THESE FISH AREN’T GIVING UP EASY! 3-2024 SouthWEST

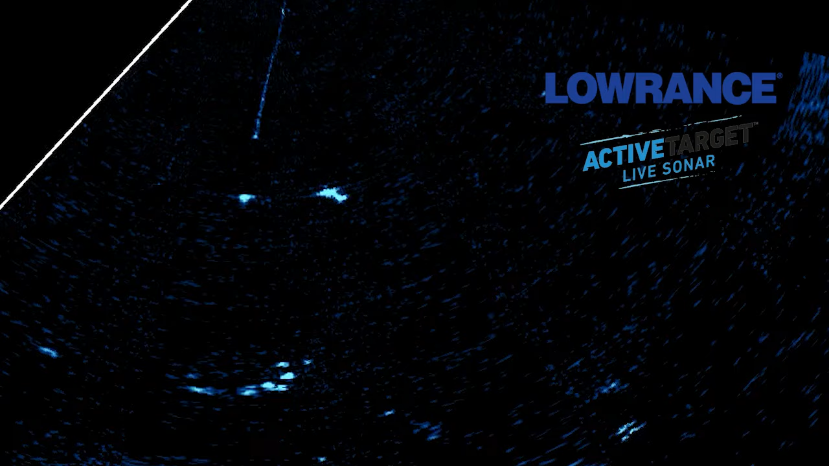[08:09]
Oh, right there. There's another one. Oh, here it comes. Oh, he's going vertical on it.